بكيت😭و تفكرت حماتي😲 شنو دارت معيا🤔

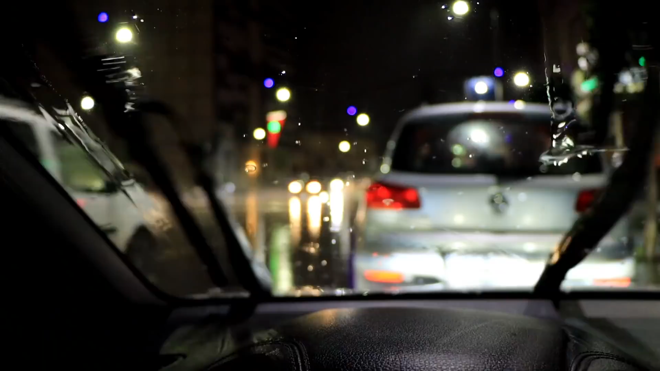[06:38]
تبارك الله اخوتي احنا دابا حاليا في مدينه مكناس والشتاء الحمد لله يا ربي كنحمد الله ونشكروا على هذه الامطار هذه